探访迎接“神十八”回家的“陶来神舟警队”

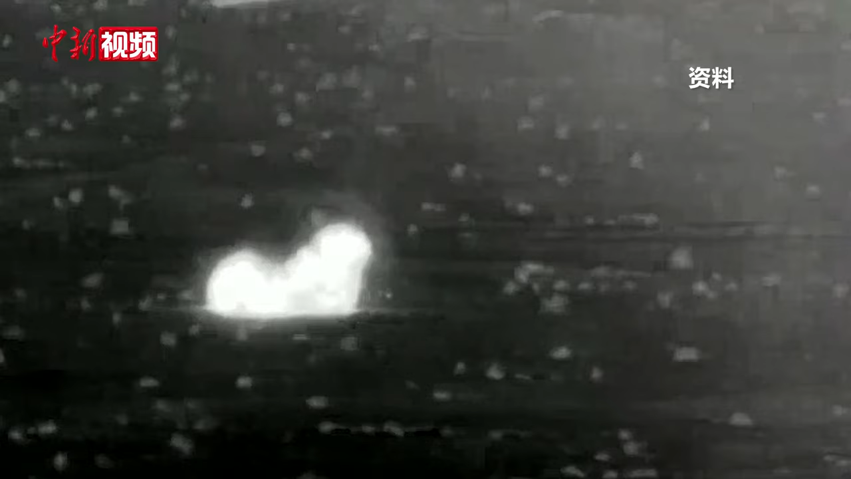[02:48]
11月4日1点24分，伴随着一声巨响，返回舱成功着陆，等候一夜的搜救车队瞬间启动，